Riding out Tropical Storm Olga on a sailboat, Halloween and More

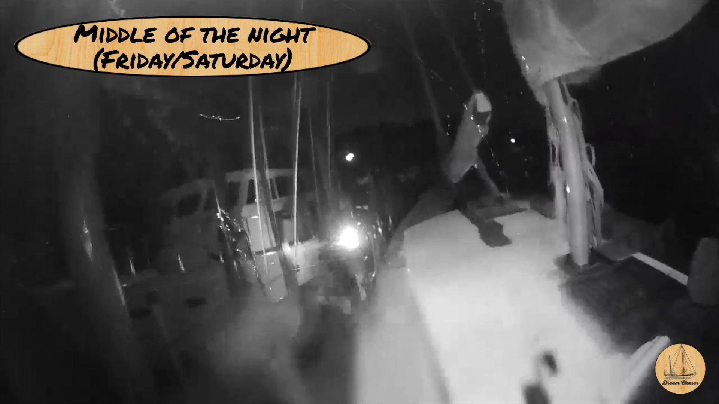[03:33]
This was in the middle of the night, Friday night, and I have it in fast motion. So it's basically just capturing when there's severe motion or you're seeing my daughter and her friend here.
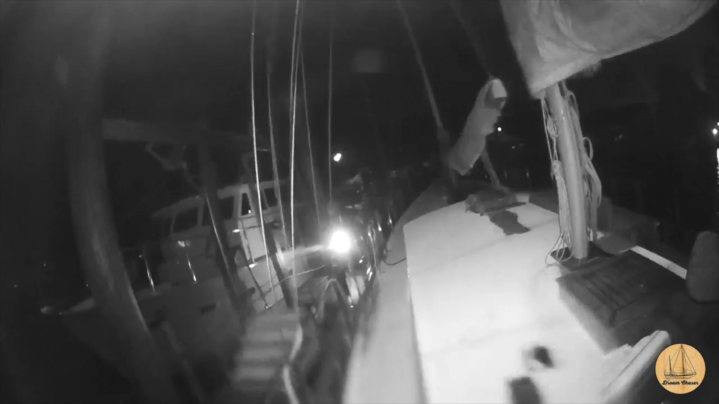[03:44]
They got up several times throughout the night. They stayed on the boat. She called in the middle of the night. She was pretty nervous. I guess she had loosened the lines a little bit to account for some of the surge. And a couple of times the boat had blown so hard to one side, it got to the very end of the dock line. But the dingy davits kind of tapped the pylons on the starboard side of the boat. And I think that certainly startled her. You get a lot of motion and then you hear a loud bang, which is not a normal occurrence.